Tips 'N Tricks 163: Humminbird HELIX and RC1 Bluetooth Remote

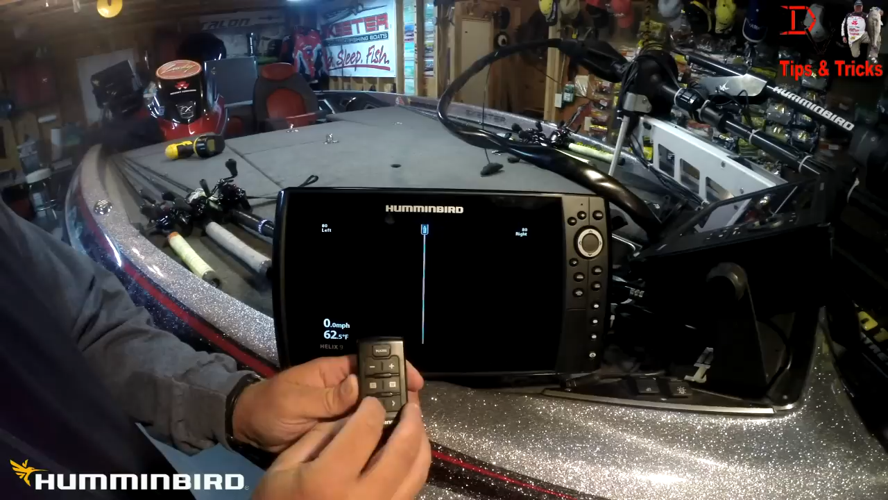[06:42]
On screen: water 62.5°F, speed 0.0 mph
through all the different panes here we can scroll backwards to there and since since this is side imaging we're going to be able to change our sensitivity up bump it up bump it down with this it's a look not nicer when you can see it on the water and actual footage but we have to run a normal
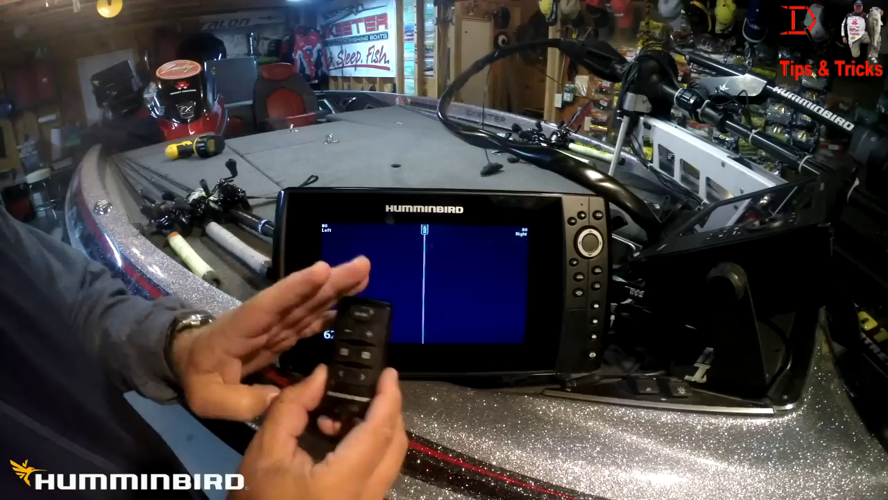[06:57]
mode to set this up if you want to set a waypoint
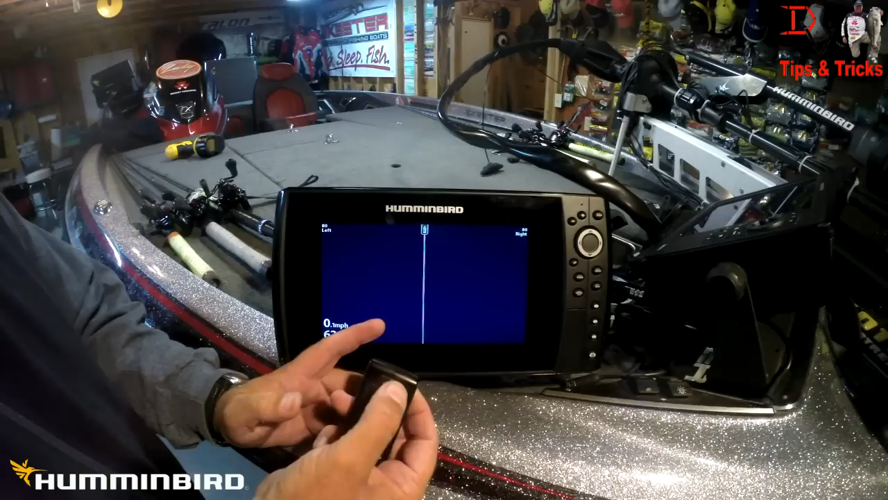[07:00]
you hit mark boom your waypoint and I saved a PNG because I had screens screen capture set up so we saved a screen capture that if you want the view if you want big digit information this is your big box data your speed your course your voltage that's by hitting that button you
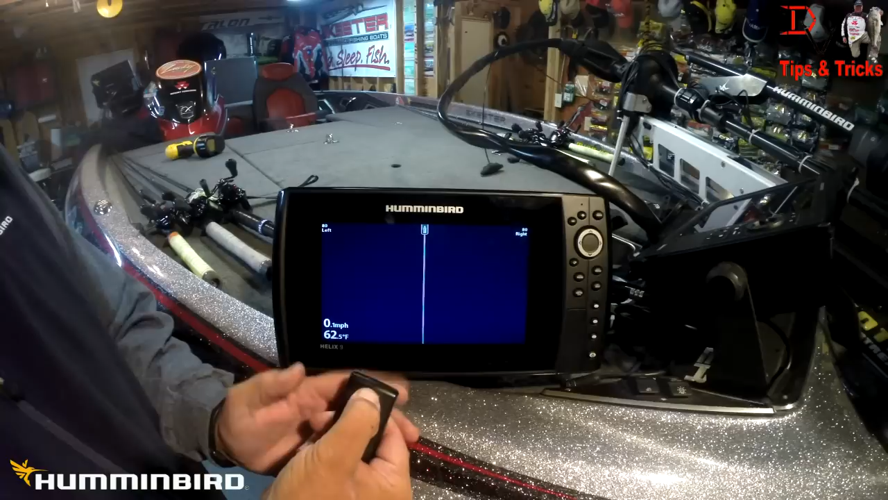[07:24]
can mark and hold you can turn your sonar off push it again turn it back on if you're in 360 and this
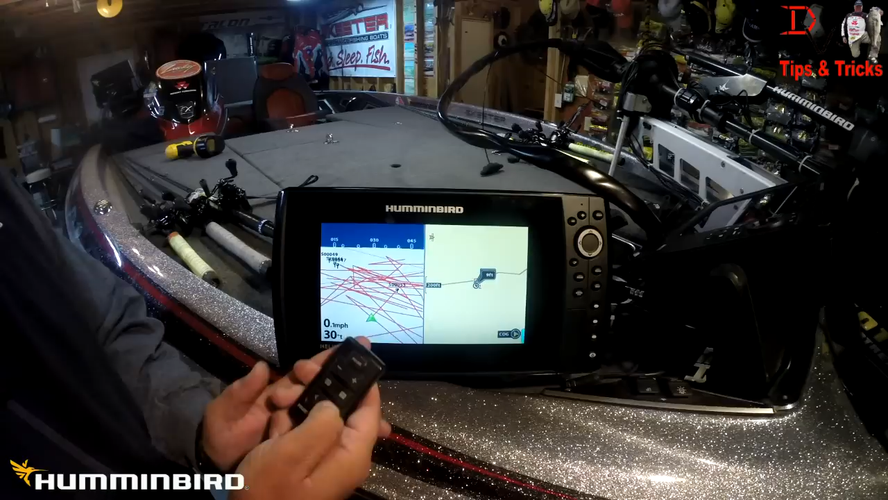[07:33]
is one of the things I really want to show that I use a lot is pinging 360 if I push and hold this I
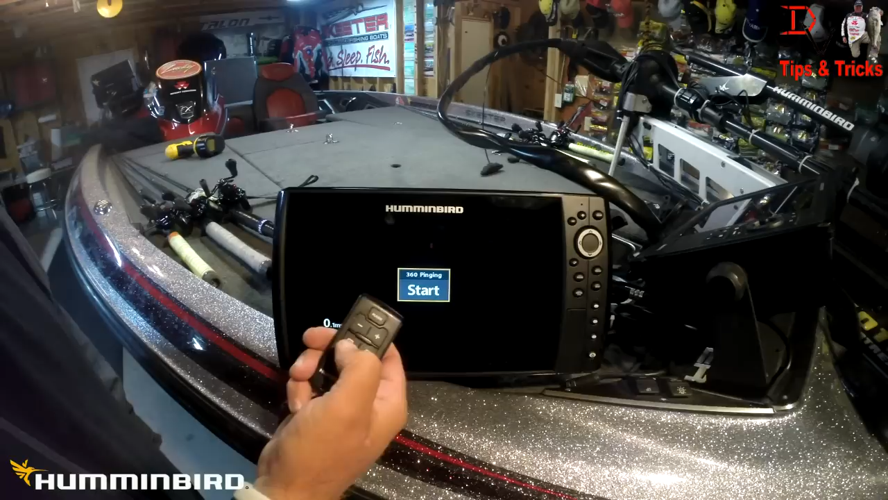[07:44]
start my 360 there's the 360 started push it hold again
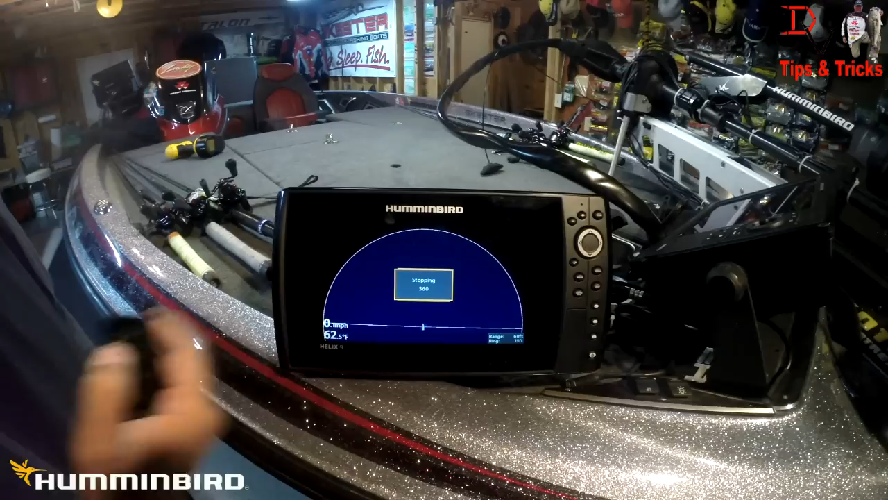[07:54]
I'm stopping the 360 imaging now the other this
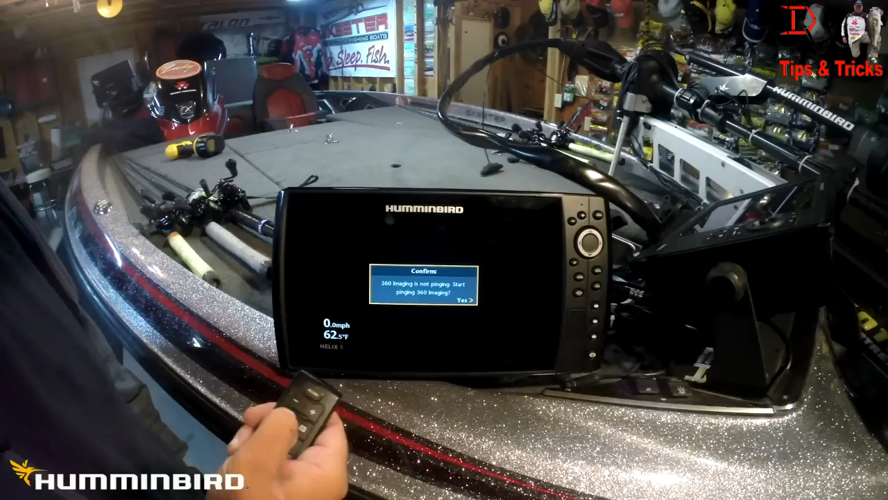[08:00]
is the other one we'll get it to start again